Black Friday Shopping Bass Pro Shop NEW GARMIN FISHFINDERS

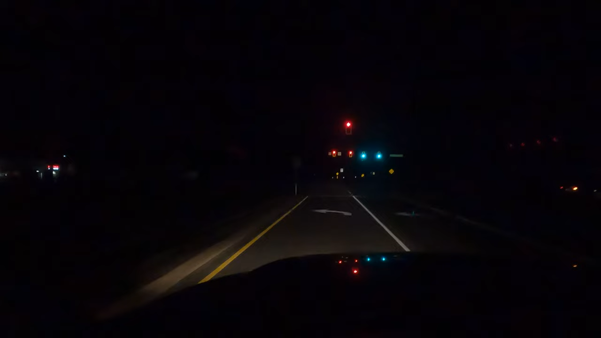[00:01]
so we just got off the highway and we're just waiting to see if we're the first ones in line here at the bass pro shops moment of truth we're coming on up to the building about to find out where we stand i'm not seeing anybody yet so it looks like we might actually be the
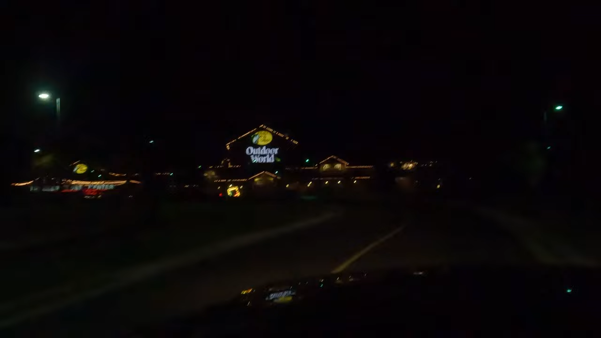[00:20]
first ones in line here today for black friday yeah i do not see anybody that